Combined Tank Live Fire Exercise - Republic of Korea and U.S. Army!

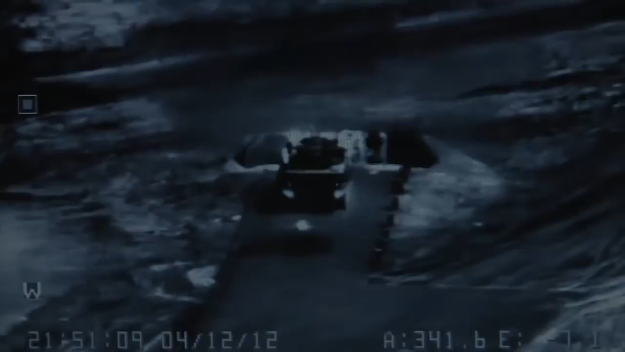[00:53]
The combined forces executed technical and tactical skills in an effort to defend against a simulated enemy attack by bounding the American Mobile Gun System variant of the State. Striker vehicle and the Korean K-1 tank down the lane to destroy each target.